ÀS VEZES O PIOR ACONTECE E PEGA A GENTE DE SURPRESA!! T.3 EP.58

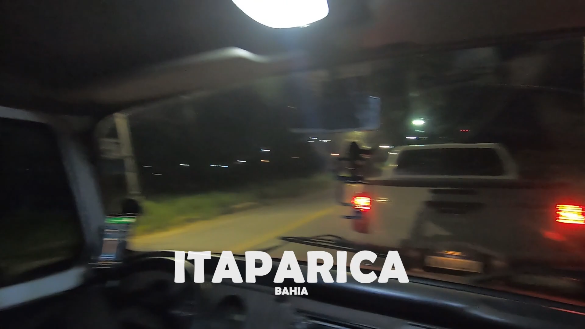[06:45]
Chegamos. 1,2 km mais ou menos de fila.
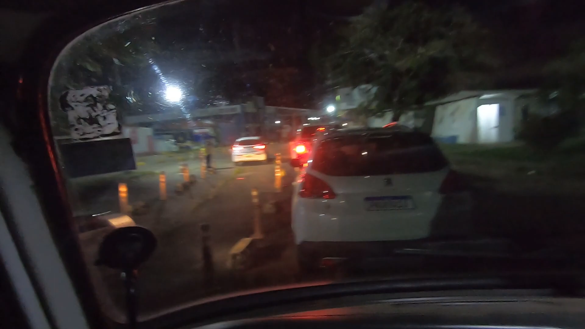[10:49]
É aquele senhor ali de amarelo que vai liberar a gente pra poder ir.
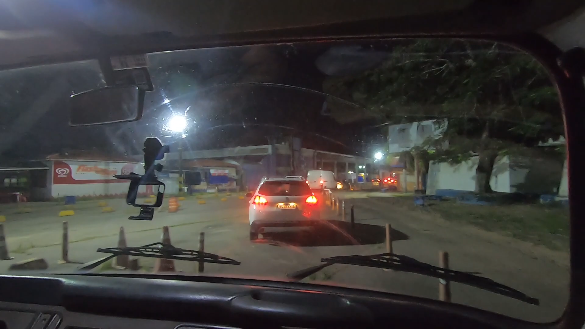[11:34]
Tamo indo. Ou não. Nossa, tem uma fila ali, amor. É, então. Eu acho que, não sei não. Acho que só liberou pra gente ir pra fila principal, entendeu? Meu pai, quanta fila!
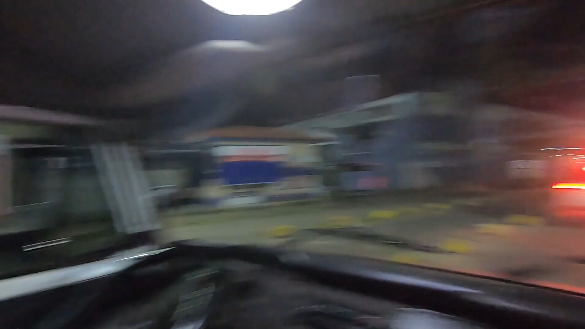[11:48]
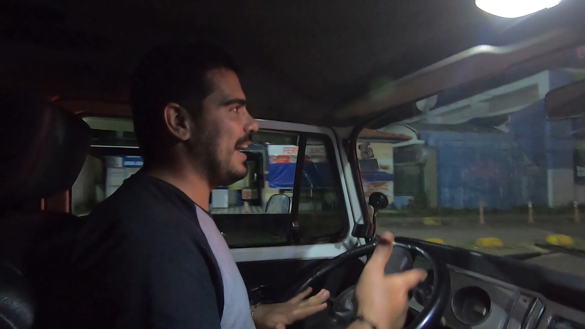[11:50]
É uma fila pra poder pagar, pra você poder entrar aí nas filas, pra depois você pegar outra fila. Outra fila? É. Nossa senhora. Ai, cara.
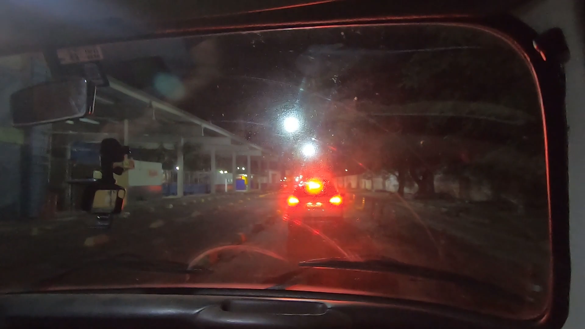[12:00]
É. Parece que a gente tá numa fila. Parece que, sei lá, mas espero que seja a última parte da fila, né, meu?
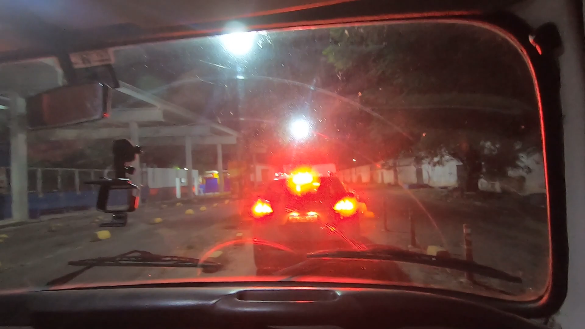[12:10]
Nossa, pelo jeito isso aqui de dia deve ficar bombando. Não, porque deve. Aqui tem até Bob's, ó. Bob's? Aí, ó. Caraca, tem Bob's. Olha. Nossa, milkshake de amarula.
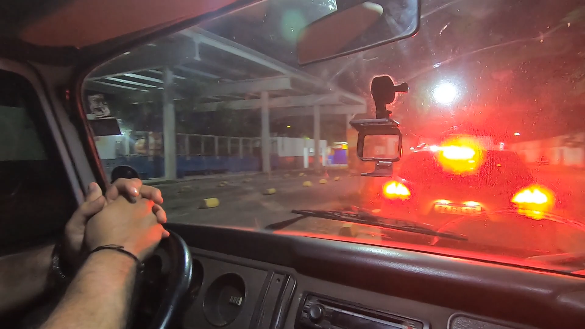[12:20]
Tô vendo ali no cartaz. Lanche rápido, milkshake de amarula. Olha, do Bob's? Milkshake do Bob's, de amarula, amor. Mano. Do Bob's.
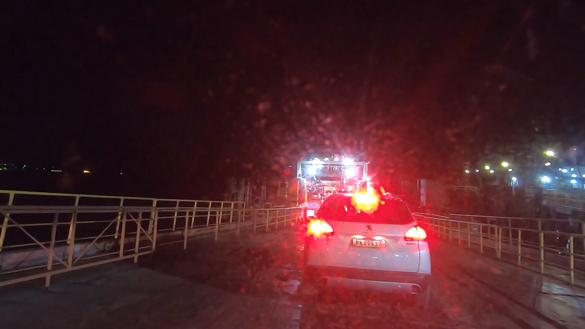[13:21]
Entra igual. Ai, nossa, vai pra baixo, amor. Caramba, tá com andar de baixo. É a balsa de Britannia.